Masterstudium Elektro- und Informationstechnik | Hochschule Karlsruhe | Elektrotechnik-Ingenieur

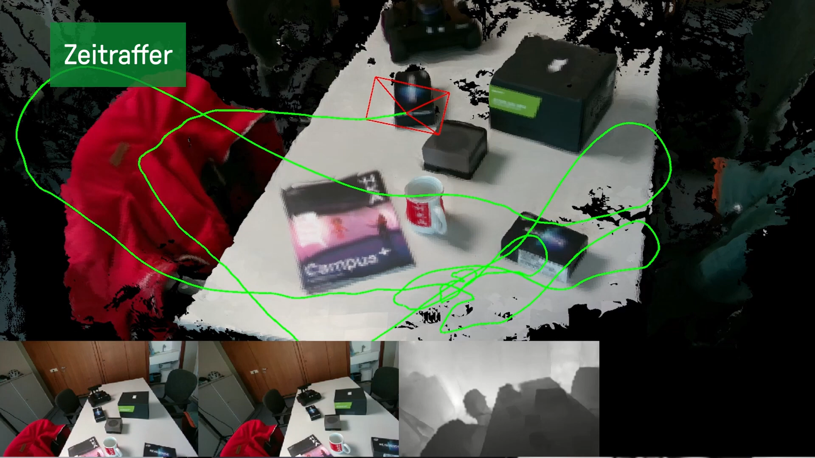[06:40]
und der Stellen einer Karte ist unter dem Begriff Simultaneous Localization and Mapping oder kurz SLAM bekannt. Im hier gezeigten SLAM-System Tandem wird basierend auf einer Kamera, deren Position sowie deren Orientierung im dreidimensionalen Raum geschätzt.